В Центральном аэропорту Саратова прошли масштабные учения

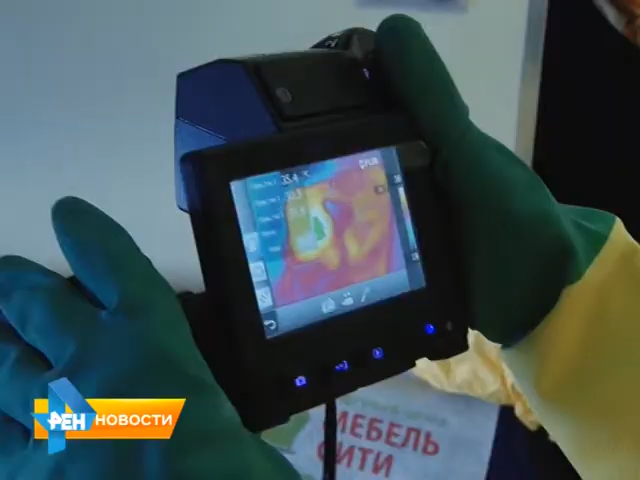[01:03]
Здесь модулируют реальную ситуацию – защитные костюмы, средства дезинфекции, измерения температуры с помощью тепловизора.